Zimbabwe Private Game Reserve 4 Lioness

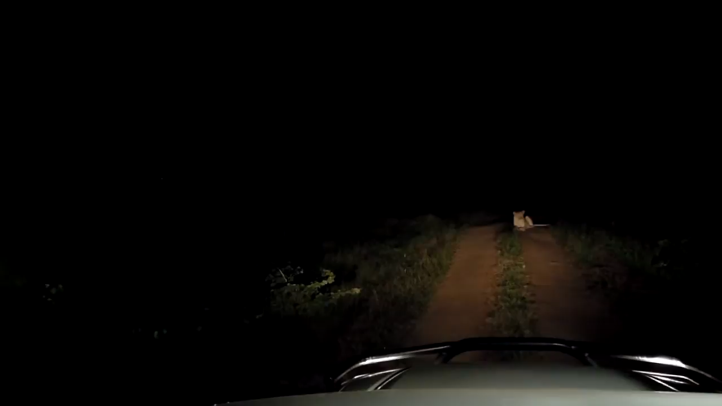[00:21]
Now, you notice normally when you drive past, you wouldn't have even been able to see that.